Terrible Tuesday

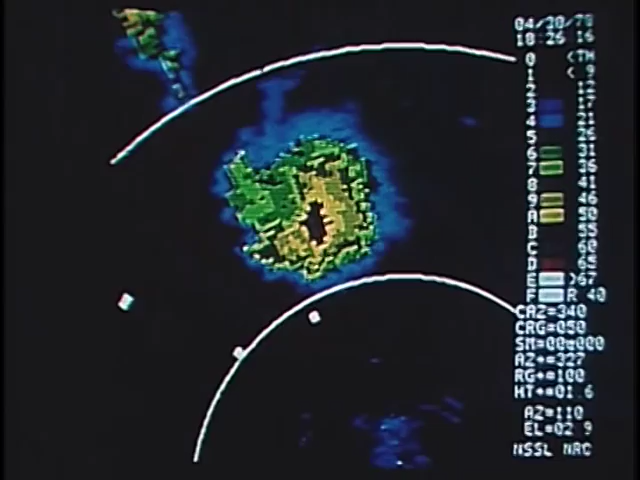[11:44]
On this Doppler display we see the conventional radar reflectivity pattern that you see on regular weather radars.
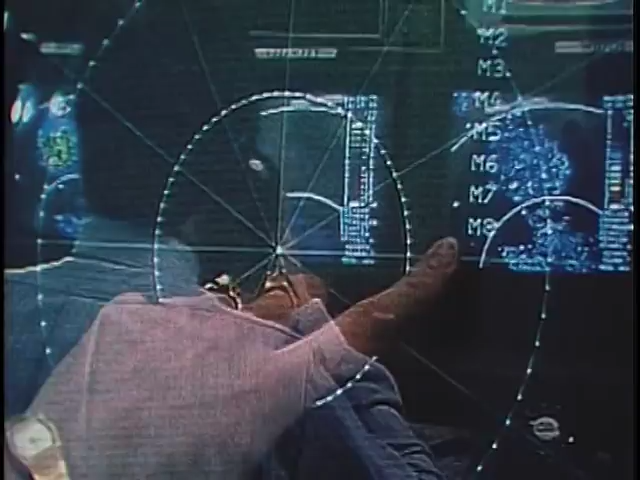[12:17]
And even knowing that it's occurring, we really can't tell where it is.
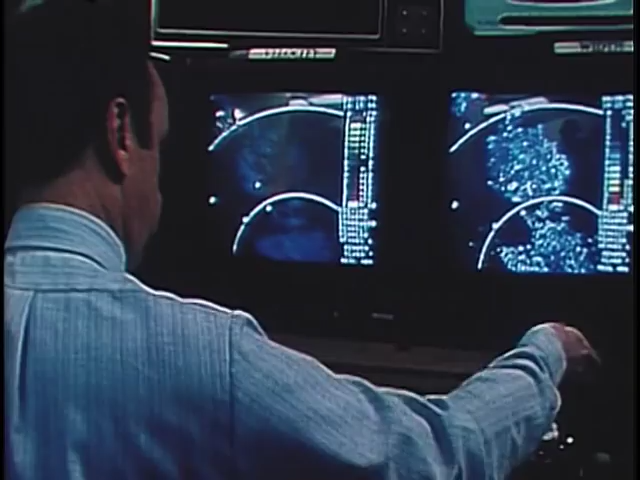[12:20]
Now, if we look at the Doppler velocity display, we see a very pronounced signature.
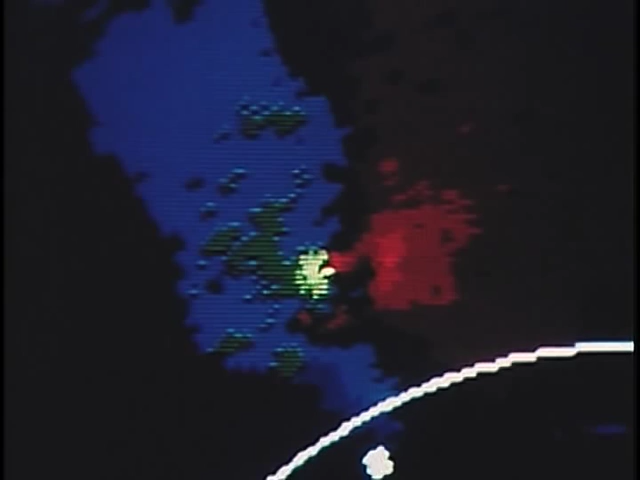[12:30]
Bright green next to bright red. That signature is an indication of that very large tornado.
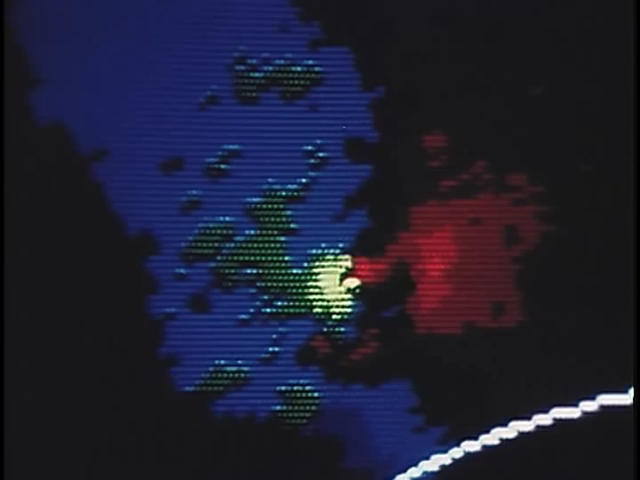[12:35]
Radar is a strong link in the weather safety chain.